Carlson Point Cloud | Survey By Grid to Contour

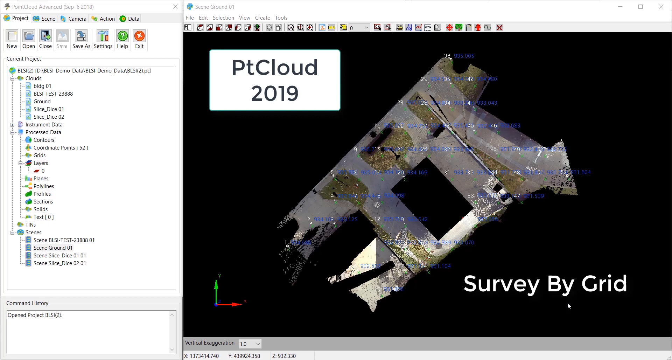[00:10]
this movie is going to be on survey by grid to start let's first
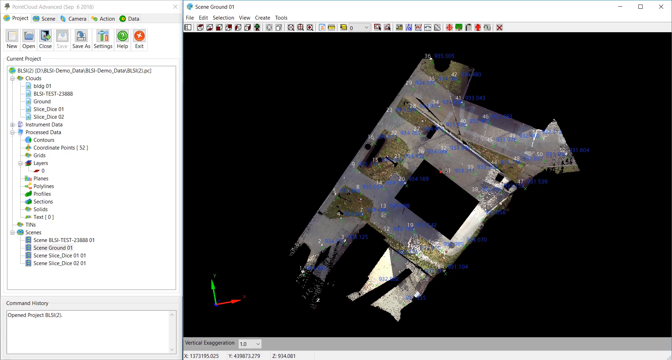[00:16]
twirl this around and look at the front of the site
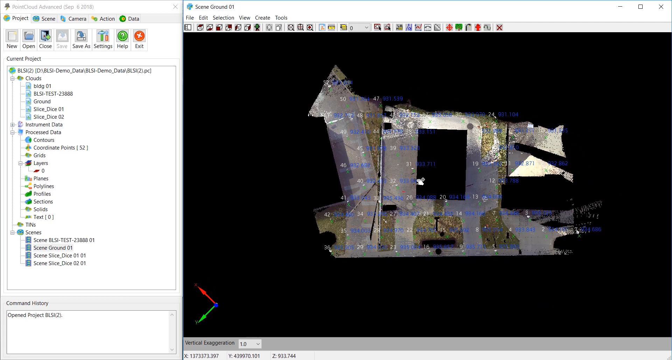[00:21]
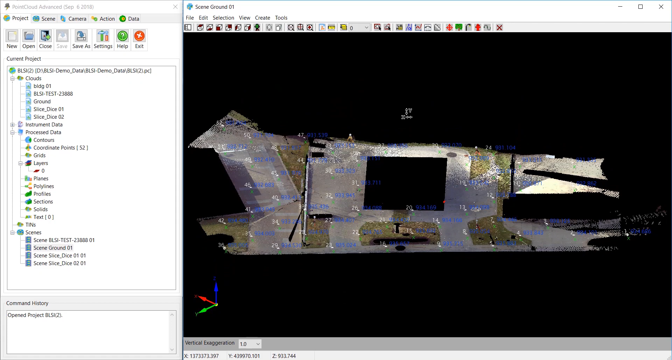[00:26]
you can see that it looks relatively cleaned up and the only thing left that I don't want to contour later are the ferro spheres there's four of them and I probably don't want to contour these parking stall
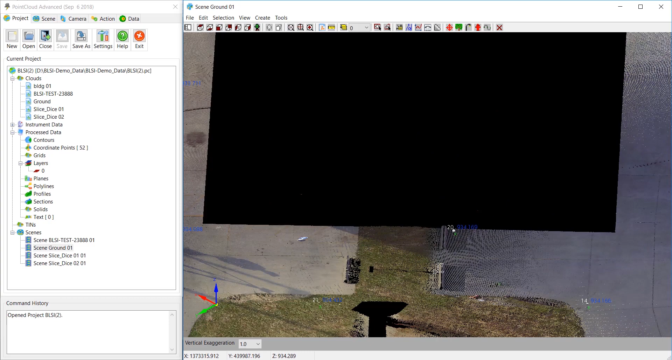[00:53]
little stops okay so with that said let us go back here to coordinates let's delete all and we're going to do another survey by grid but of a smaller area of this point cloud
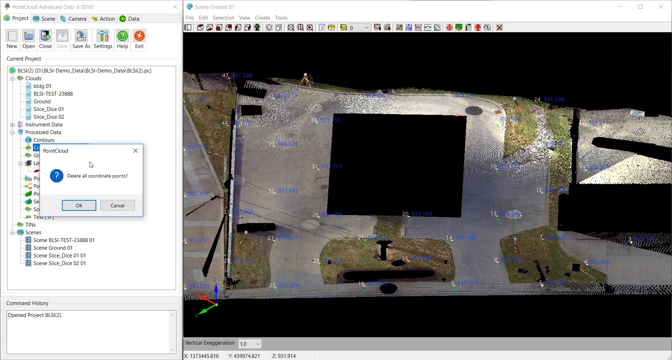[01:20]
this is delete all coordinate points we're going to pick okay and there they go now let's go to the action tab and come down and pick perimeter so I picked that and it says left click to start perimeter so I left pick come up here pick come over here pick and pick
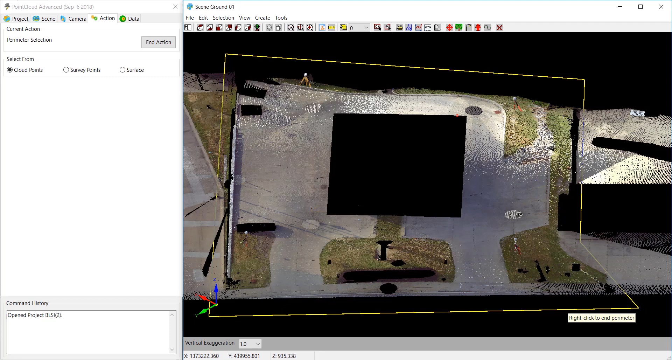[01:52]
and this will be the last one pick and then it says right click to end perimeter that highlights the area that I want to contour
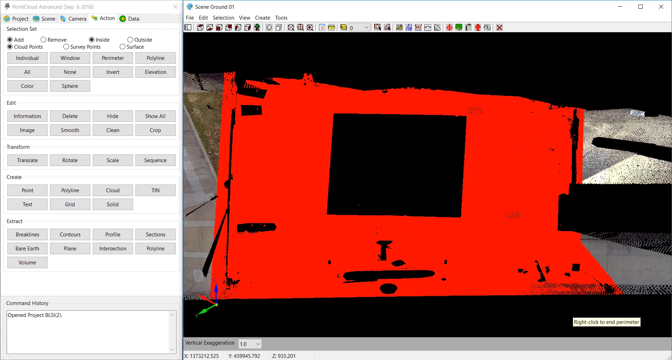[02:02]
for this site and what I want to do is pick cloud that feature is also in basic I'm an advanced point cloud at this time and we are going to pick cloud to contour
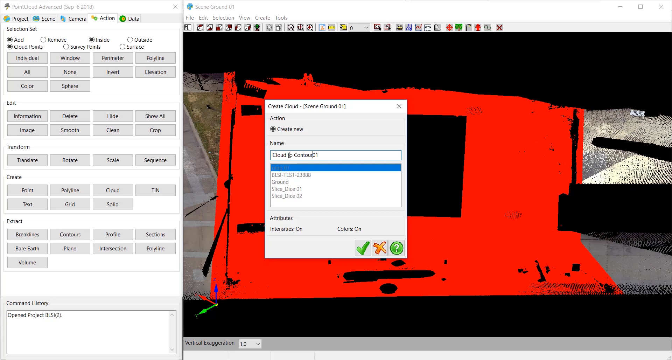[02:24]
and it's done okay we'll say none everything is back to normal we go to project we're going to do
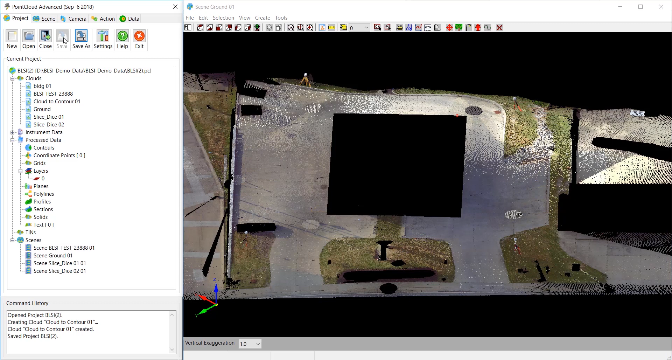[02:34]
save we're going to close this view and come up here and we're going to pick this one here hit return and pick view
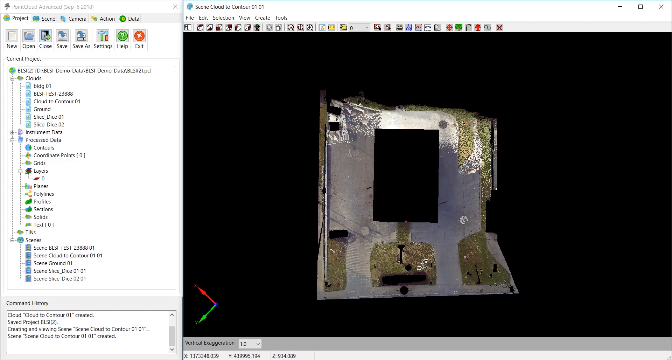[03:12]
want to remove these three stops at the parking
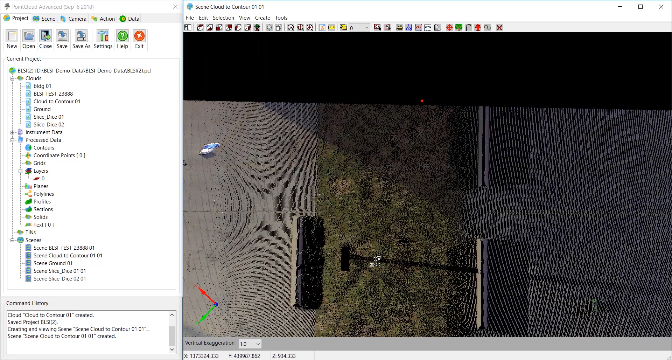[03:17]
stalls here because I don't want to contour that so we're going to come up here and we're going to do window and I'm just going to pick a window right about there
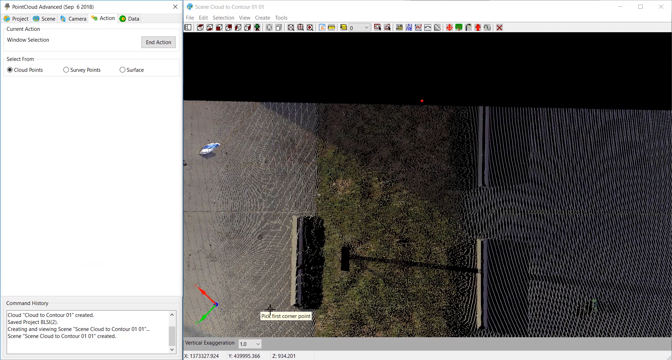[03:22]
pick another window and one last window here
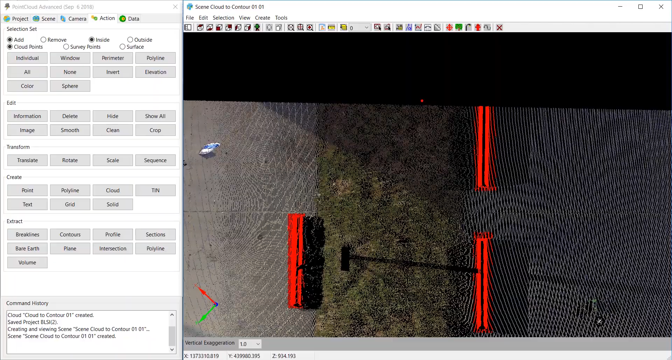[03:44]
and I'm just going to take a look at this and
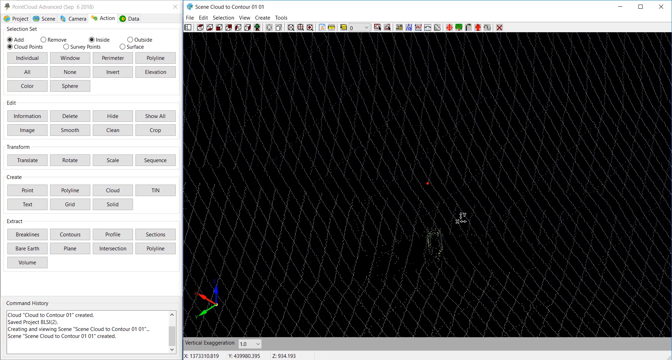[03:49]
that's an anomaly trash or something I want to contour that either
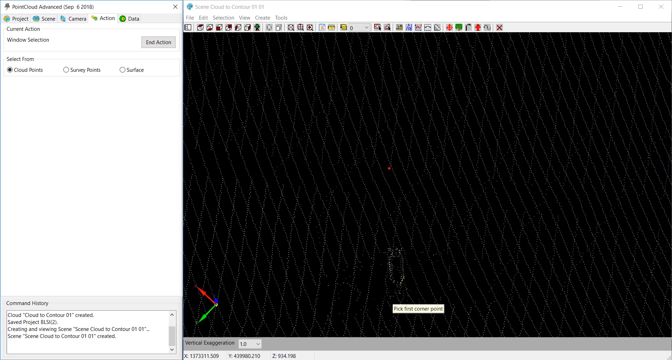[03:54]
just in case it accidentally gets picked up and
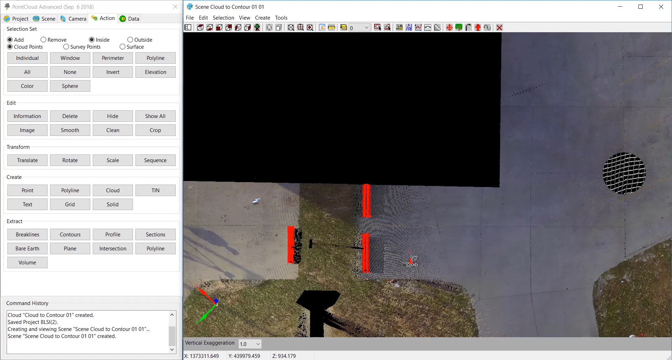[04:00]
I also want to grab these right here so I'm going to use instead of window I use perimeter I'll get the bipod and
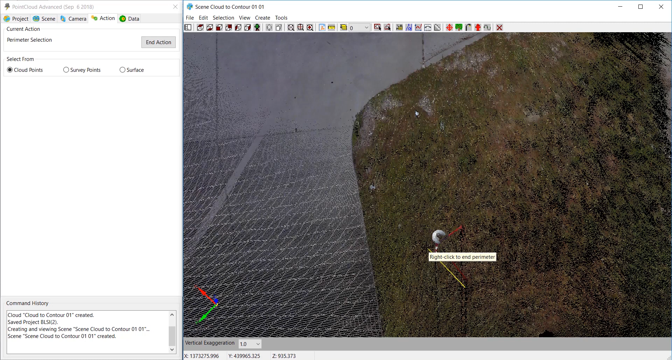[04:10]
that's one and we have three more to do there's the next bipod
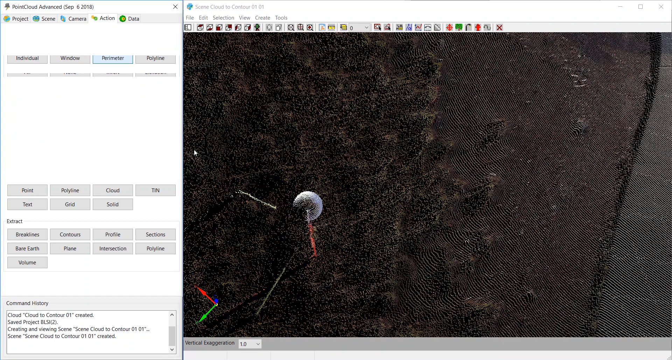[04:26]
and a little more careful when I pick
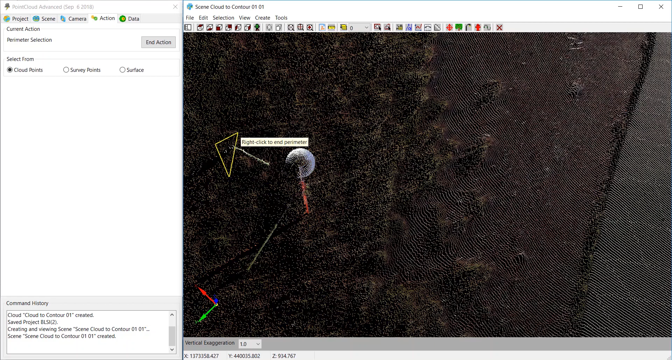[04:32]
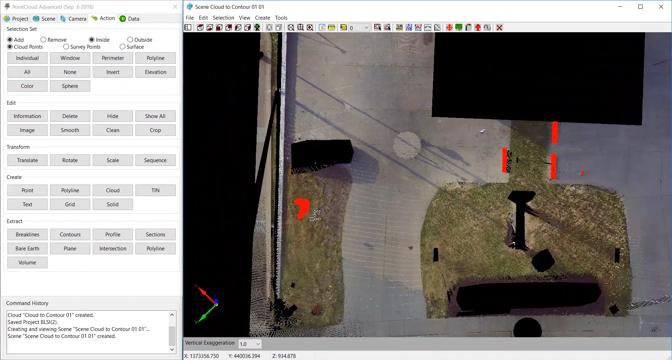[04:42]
and let's go to window and let's go to window
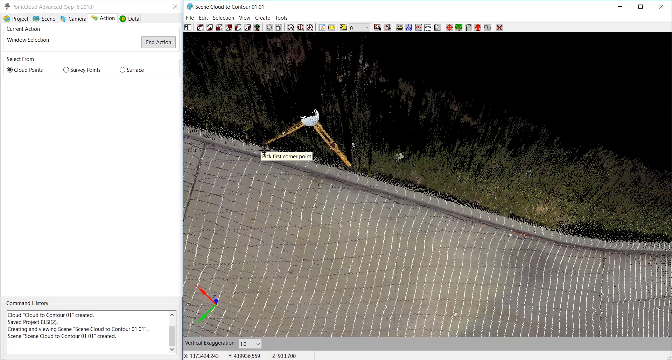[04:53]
whoop not exactly what I wanted to pick I wanted to pick perimeter so just come right there